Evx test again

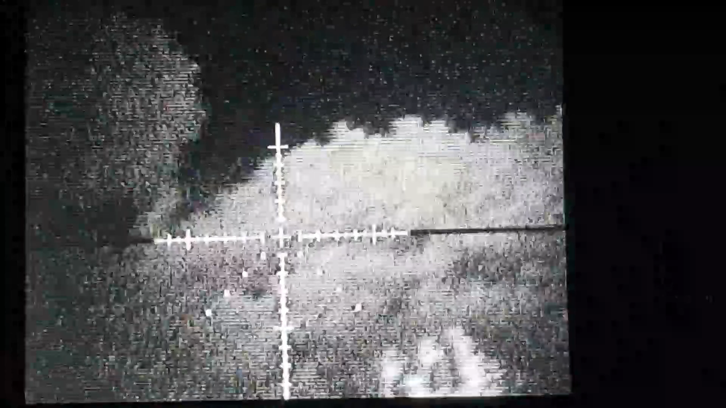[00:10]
magnification it looks a little grainy in the smartphone video but it's actually a lot clearer than this in real life so as